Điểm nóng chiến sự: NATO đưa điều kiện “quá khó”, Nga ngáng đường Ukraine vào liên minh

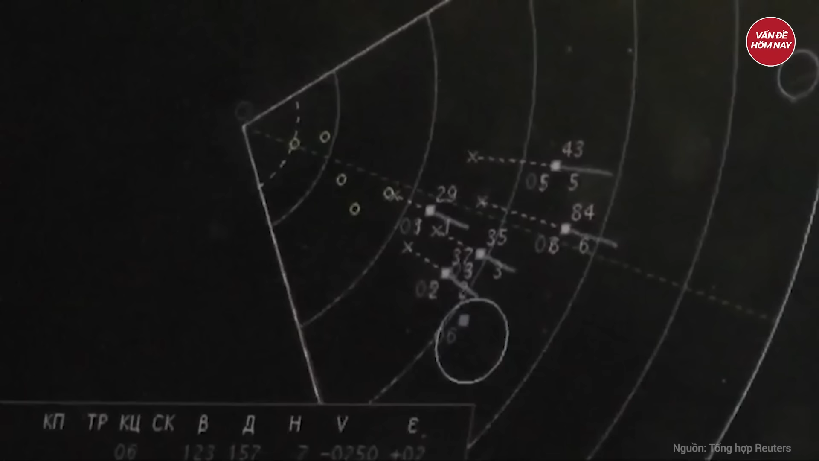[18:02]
như các mục tiêu trong không gian nhằm đối phó với vũ khí vũ trụ của Mỹ
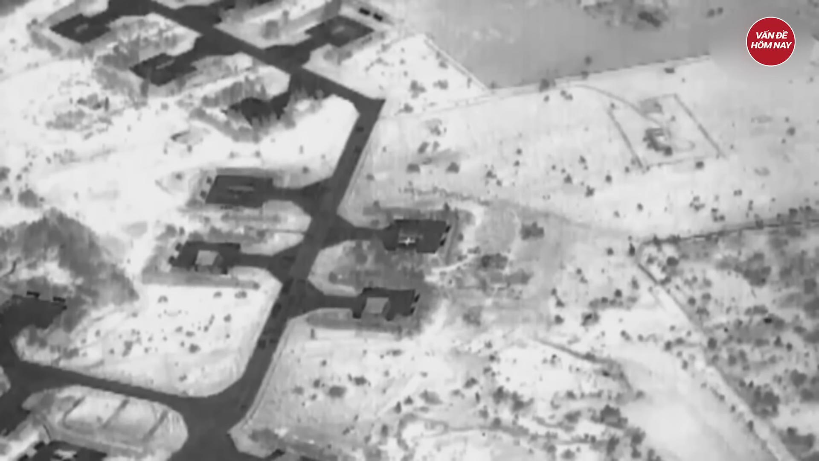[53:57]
Ngày 11 tháng 6 Bộ Quốc phòng Nga công bố đoạn video được mô tả là UAV Lancet của nước này phá hủy máy bay cường kích Su-25 Ukraine ở trong căn cứ quân sự
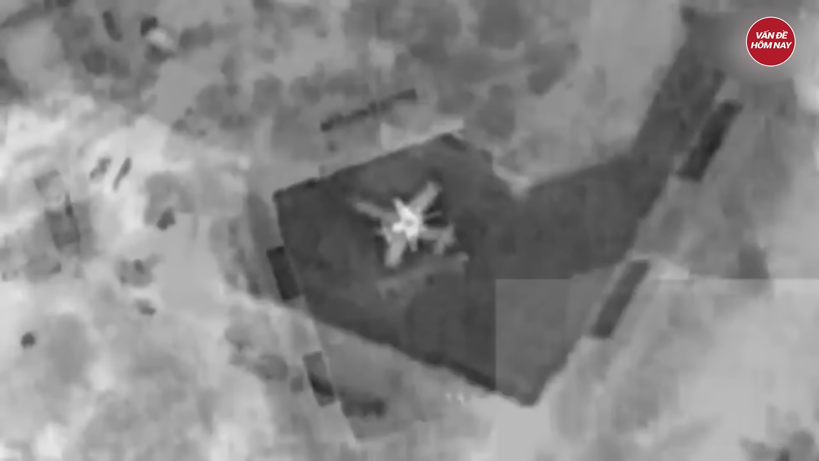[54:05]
Đoạn video do một UAV trinh sát quay lại cho thấy
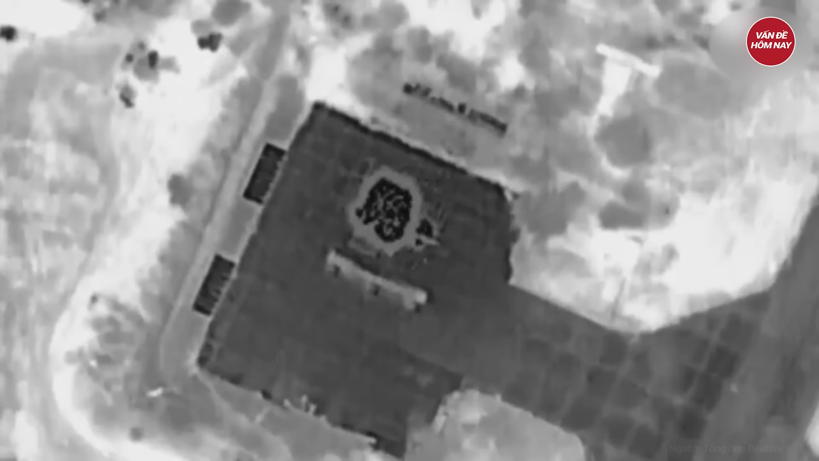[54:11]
lao thẳng xuống chiếc Su-25 đậu tại đường băng gây ra vụ nổ lớn như cầu lửa Nga không nêu rõ địa điểm xảy ra vụ tấn công
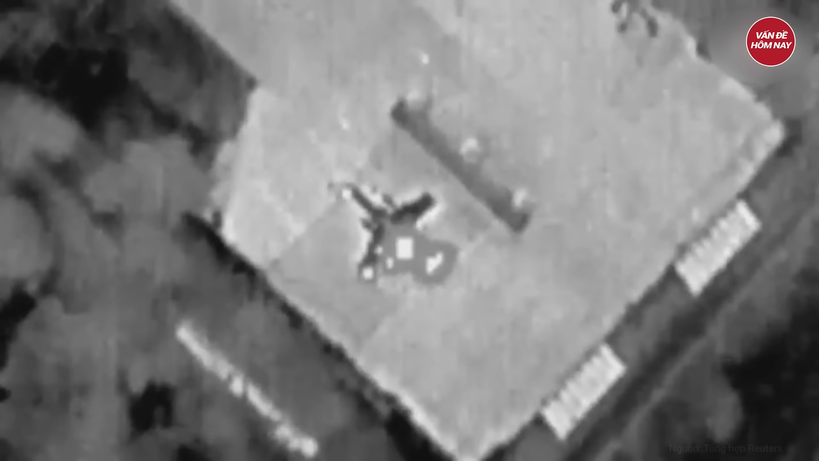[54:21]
Trước đó Bộ Quốc phòng Nga vào cùng ngày tuyên bố